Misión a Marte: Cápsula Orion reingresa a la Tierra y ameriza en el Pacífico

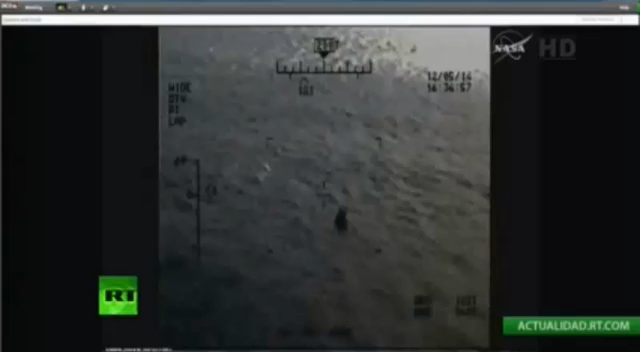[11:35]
perfectly upright, having splashdown upright, releasing its parachutes. The waves cooperating, the weather cooperating at the splashdown zone.